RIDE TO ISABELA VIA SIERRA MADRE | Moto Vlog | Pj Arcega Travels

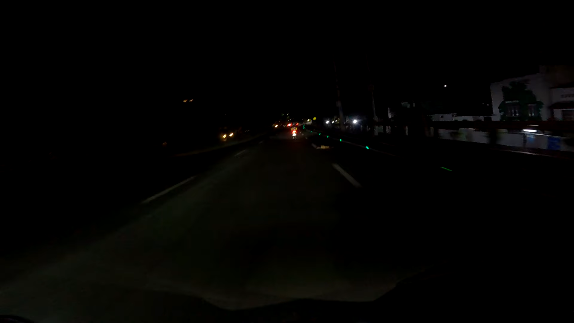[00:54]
Punin natin ito isang isang shot lang.
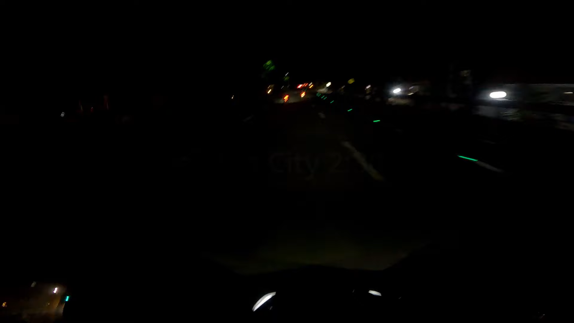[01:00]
Siguro dadating tayo doon hapon na. Ang oras sa atin ay alas 12 ng madaling araw.
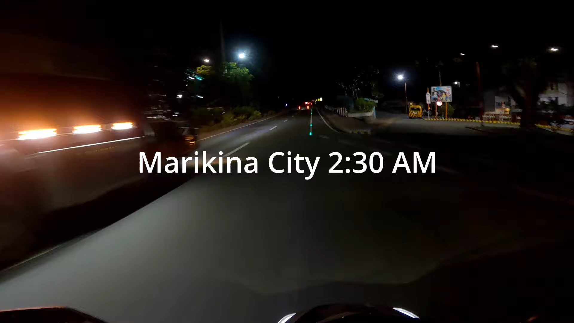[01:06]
So, nandito tayo sa may Marikina. Dito tayo magsisimula ngayon sa Marikina.